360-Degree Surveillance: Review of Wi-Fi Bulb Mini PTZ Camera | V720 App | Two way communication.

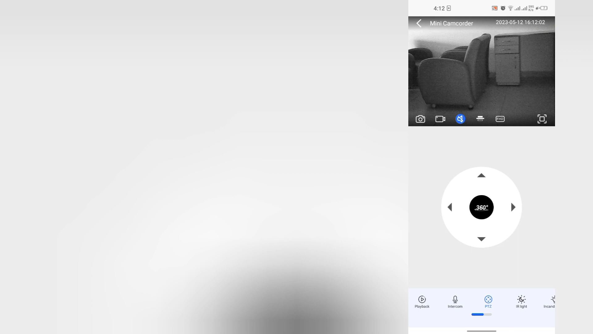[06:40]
तो लाइट ऑफ हो चुकी हैं और लाइट ऑफ होने के बाद हमारा रिज़ल्ट कुछ इस तरह से है, ठीक है।